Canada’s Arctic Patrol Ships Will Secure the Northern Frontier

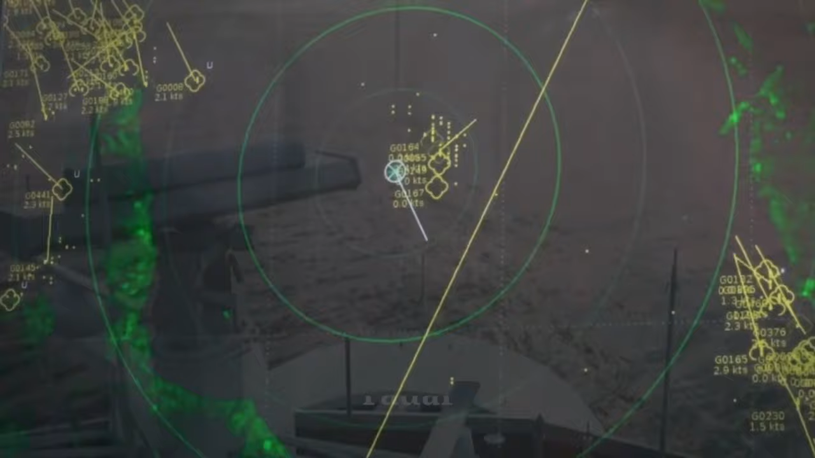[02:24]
The Harry DeWolf class carries a Scanter 6,002 Naval Surveillance Radar and CMS 330 Combat Management System.